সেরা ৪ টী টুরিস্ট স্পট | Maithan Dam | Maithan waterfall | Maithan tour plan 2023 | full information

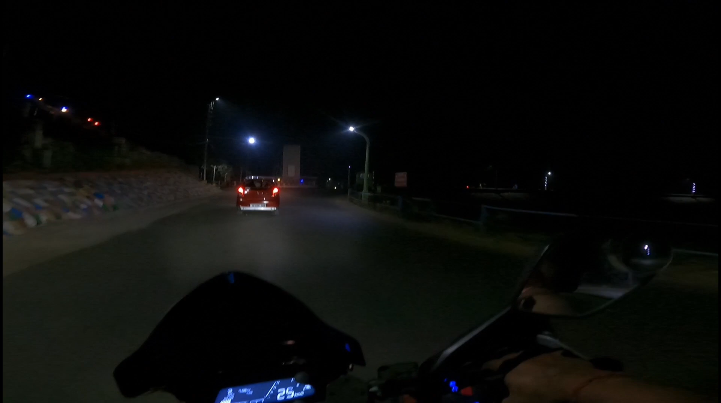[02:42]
তো চলো তোমাদেরকে সেই ফিলটা দেওয়াই। এ দেখো পুরো এখানটায় লোকজন কিন্তু
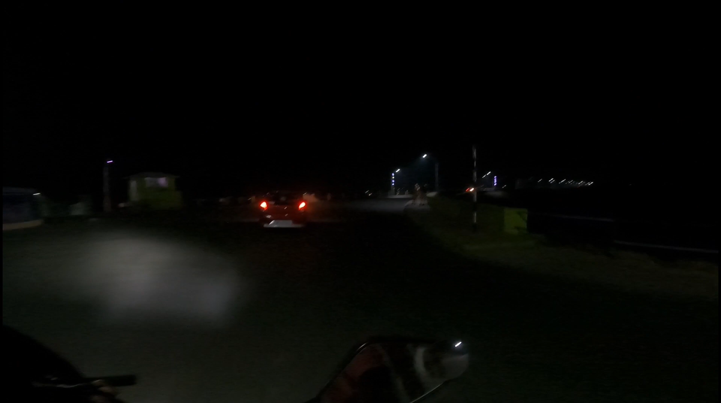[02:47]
বেশ ভালোই, আর এখানে অনেকগুলো ভালো ভালো মানে কি বলো ওটাকে সরকারি কটেজ আছে আর কি,
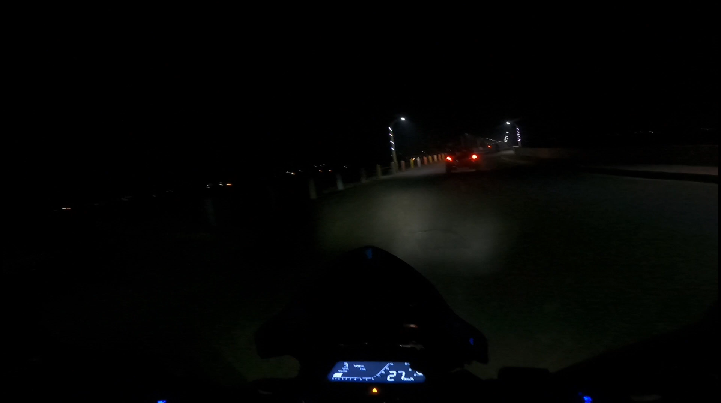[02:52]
যেগুলো সরকারি থ্রুতে বুকিং করতে হয়, তো বেশ সুন্দর। আর ওই যে পাহাড়টা আছে ওই পাহাড়ের উপরে একটা আছে আমার বাঁদিকে অন্ধকার দেখতে পাবো না পাহাড়টা,
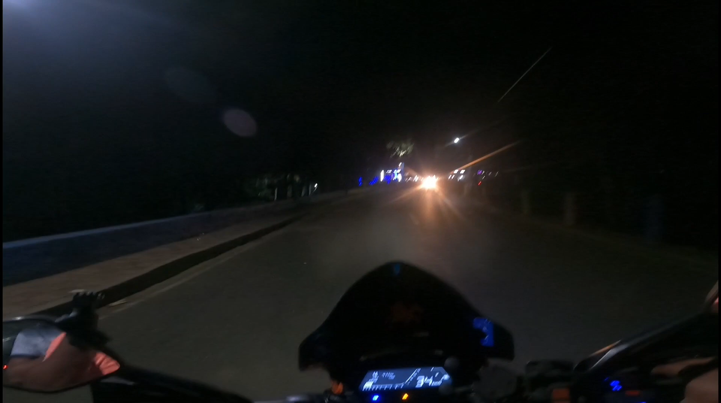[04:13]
মানে মাইথনের ফিল্ডটা রাতেরবেলা পাওয়া যায় আর কি, লোকজন আছে এখানে আরও লোকজন ছিল এখন একটু কমে গেছে। তো চলো এখানটা আমরা একটু চা টা খাই, কোথাটা চা ফা খাবো।